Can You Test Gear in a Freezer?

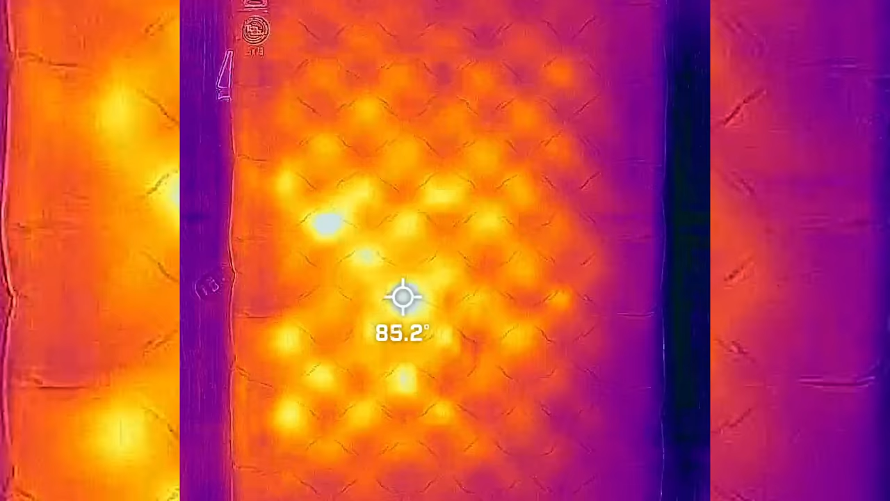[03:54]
So if you look at this thermal image of the Big Agnes Zoom sleeping pad, you can see that there are cold spots where all the dimples form.
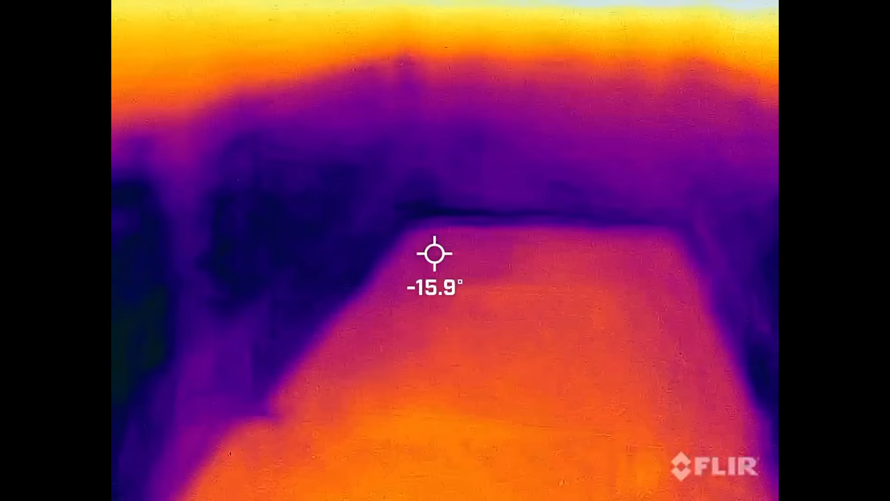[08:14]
But the way this freezer works is Freon is basically running through all these walls, which means that the pad isn't just experiencing cold from the bottom up, but from the sides as well.